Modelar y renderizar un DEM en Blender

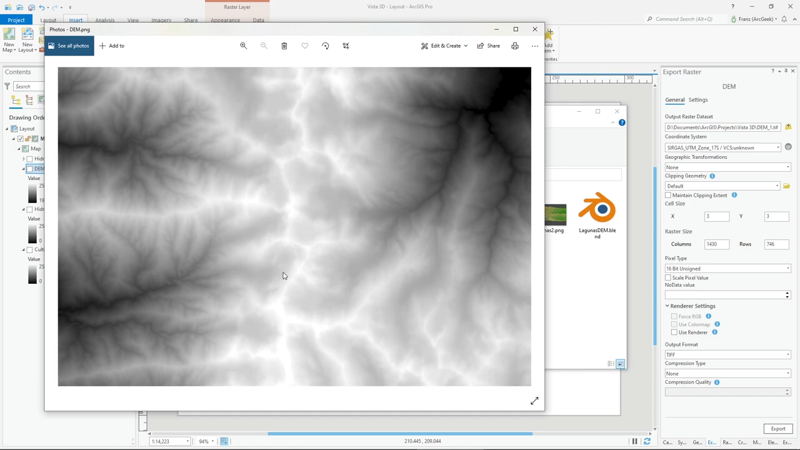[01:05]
Pero ¿cómo obtenemos esta información? esto si lo tienen en QGIS o en RGIS,
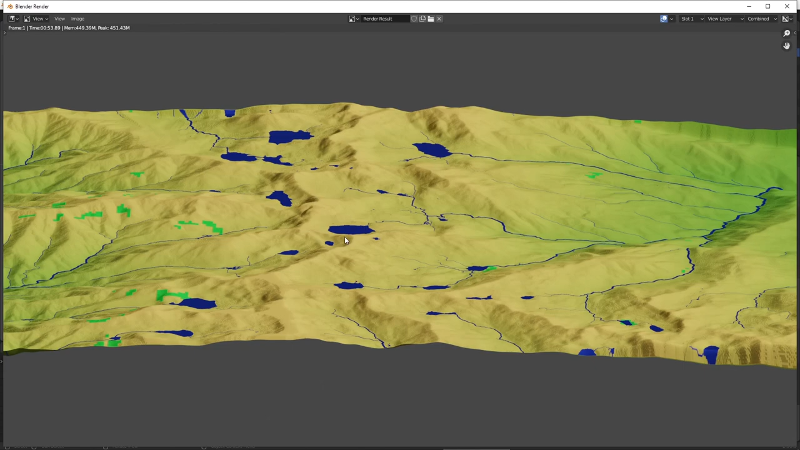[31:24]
desde la posición, que está viendo la cámara, es esta imagen, por ejemplo, acá puse la cámara, desde la esquina, entonces, desde esta parte,